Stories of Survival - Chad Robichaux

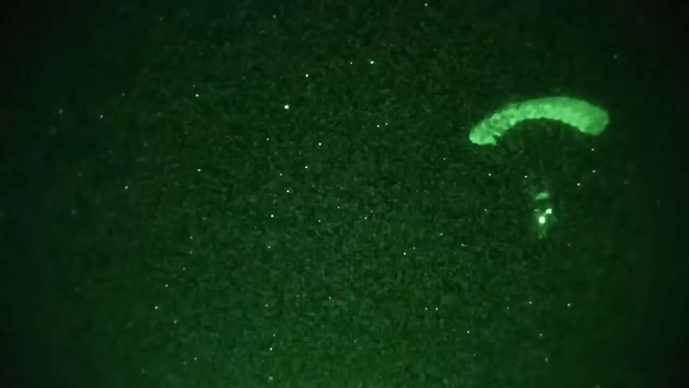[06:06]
The guys from the unit were going to jump in, rally up with us at a warehouse.